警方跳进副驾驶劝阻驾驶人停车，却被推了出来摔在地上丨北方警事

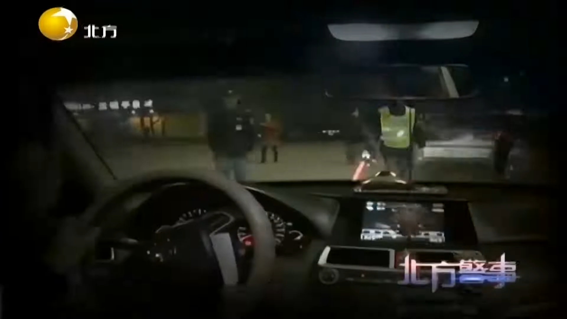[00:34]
此時民警看到車內共有兩人分別坐在駕駛位和副駕駛位置